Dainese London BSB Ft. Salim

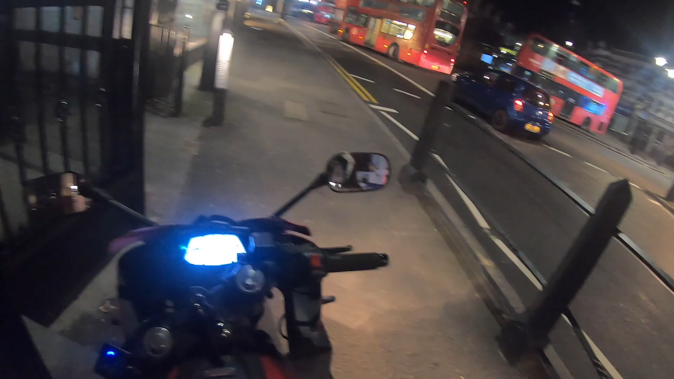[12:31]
Salim, what are you doing? Hey Salim! You can't park there. You can't park there. You can't park there.